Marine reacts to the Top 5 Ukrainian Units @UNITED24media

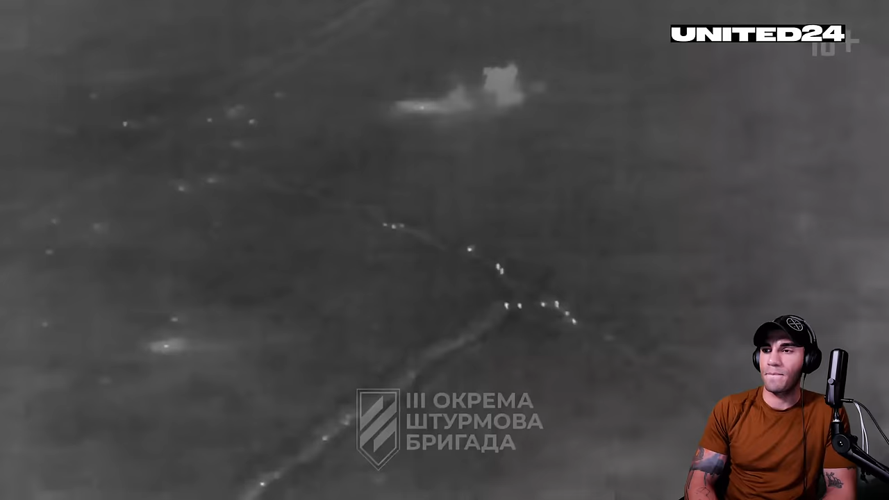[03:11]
At one point, the Russians were entrenched near the road,